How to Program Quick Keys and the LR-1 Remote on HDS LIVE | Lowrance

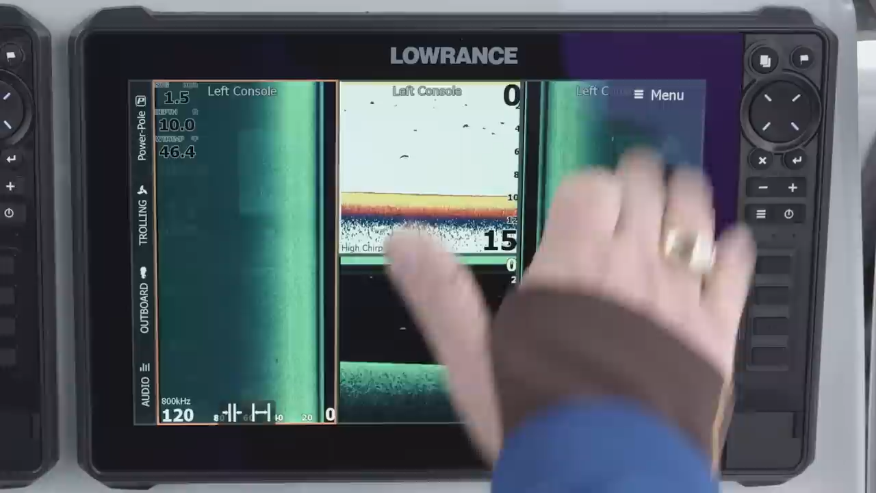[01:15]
But what's really cool is if I do a long press on this key, I press and hold it, it brings me to this quick access menu.
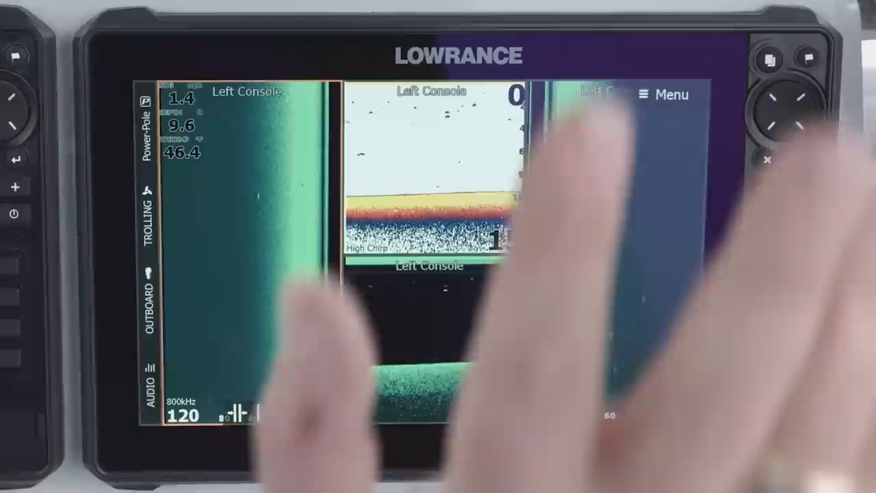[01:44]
now that I've programmed my pages key for a long press to take a screenshot, all I have to do is press and hold. And as you can see, it took a screenshot. So it's no longer pressing the pages and the power at the same time. You can still do that to take a screenshot. But the way I've programmed this one is just a press and hold and it allows me to take a screenshot. So that works for the 7, 9, 12, and 16.
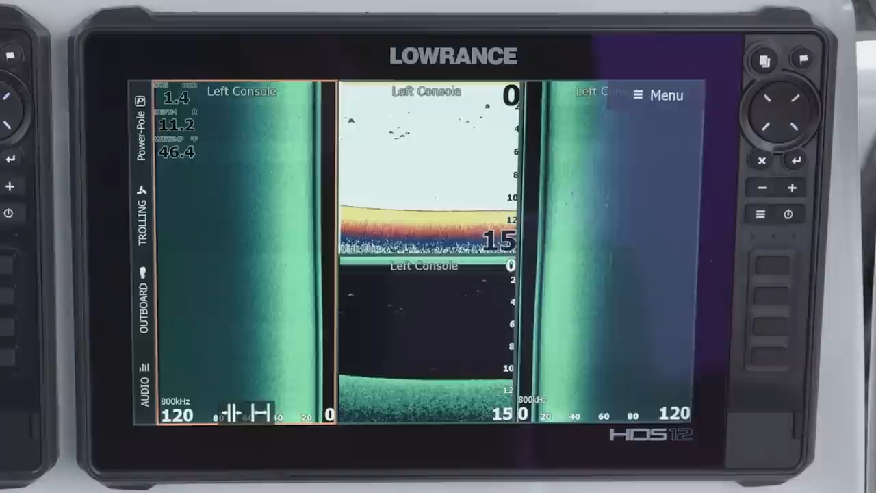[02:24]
Now if you get a 12 and a 16 inch unit, you have something even more amazing. You have these quick access keys along the side. So you have four programmable keys on the unit that you can program to put different waypoint symbols, pretty much anything you want to do with it. But what's really cool about it is it's not just four keys. You actually get a total of eight keys because you have the short press to program.
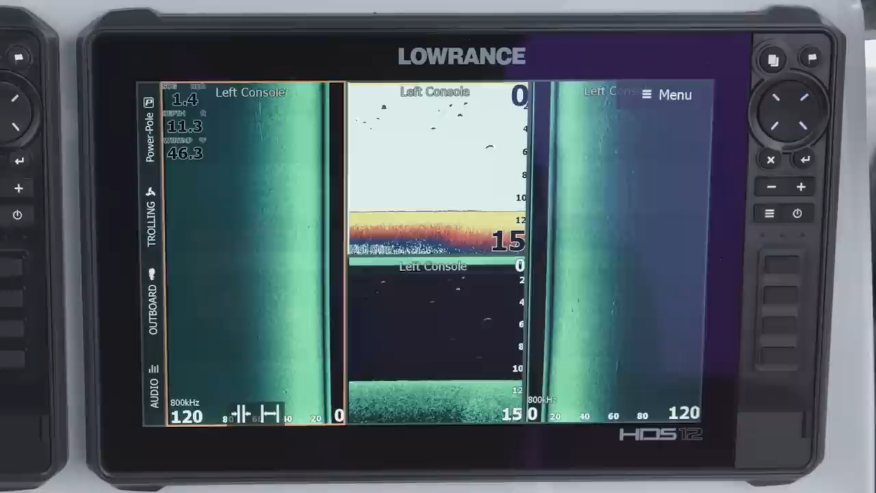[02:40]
And then like the pages key, you can do a press and hold. So you can actually program one button for two different functions. So if a button is not programmed, all you have to do is press that button and it automatically takes you to the quick access program screen.
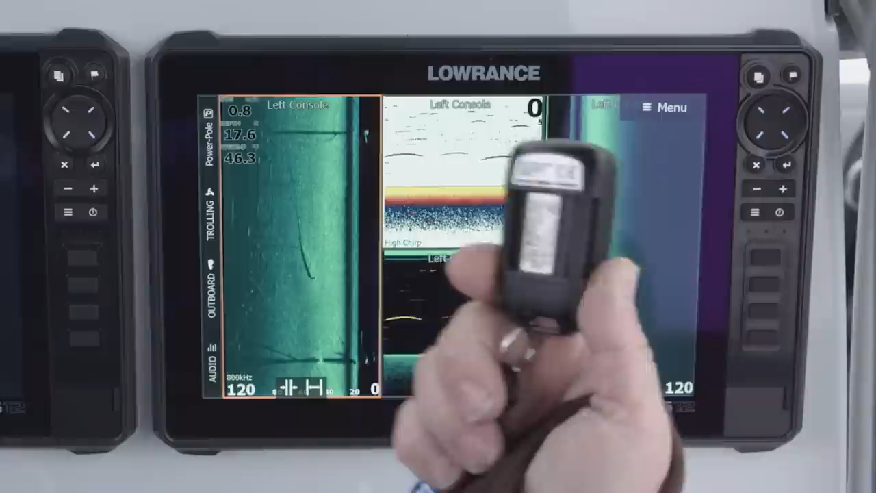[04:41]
So this is a great little device. It's very handy. It gives you a bunch of features. You can zoom in, you can zoom out, you can set a waypoint, but you actually have a total of five programmable keys on this. You can program key pad number one here with a short press and a long press, just like the unit, and number two.
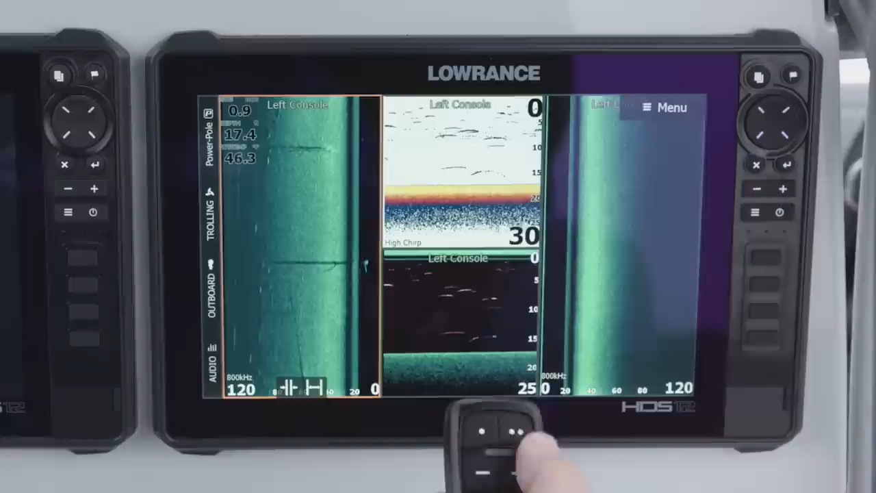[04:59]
But then we can also program a long press on the waypoint key. So this is Bluetooth. That's how it connects to the unit. So we'll press our pages button and go to settings and we go to wireless and then we look at Bluetooth devices.
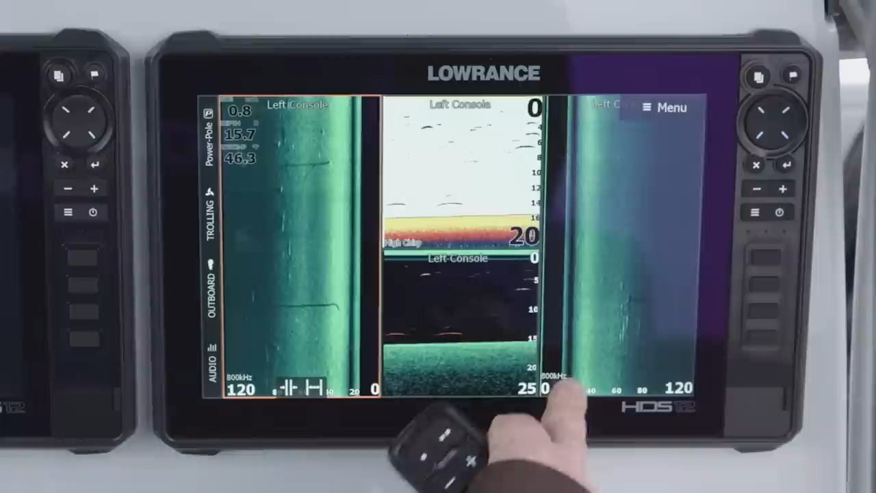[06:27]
If I'm on the bow of my boat using a unit, I don't have to bend down and take the screenshot when I've got the LR-1 connected. All I have to do is press and hold my waypoint key.